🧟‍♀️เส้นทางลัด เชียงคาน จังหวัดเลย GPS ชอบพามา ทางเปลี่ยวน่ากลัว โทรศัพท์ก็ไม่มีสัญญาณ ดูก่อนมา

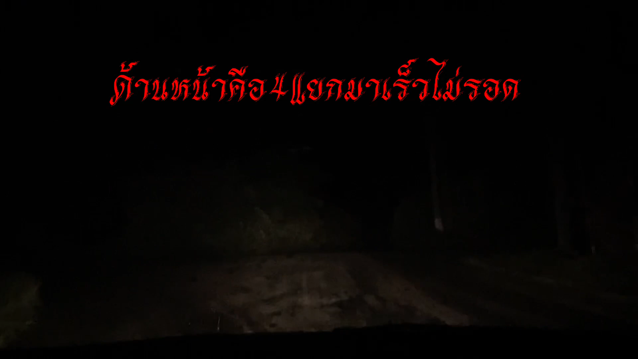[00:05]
ทางนี้ ไปบ้านเมี่ยงนี้ ถ้าไปด่านทางเล็ก ไปบ้านเมี่ยงดีกว่า